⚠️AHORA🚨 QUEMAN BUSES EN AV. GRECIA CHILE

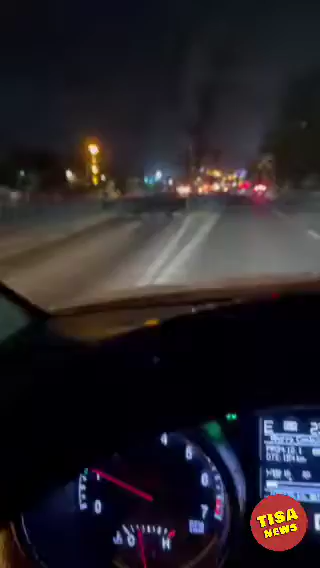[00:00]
dejó la cuestión mala. Aquí voy subiendo por la avenida Grecia y me encuentro con esto y... Mira, estos son buses.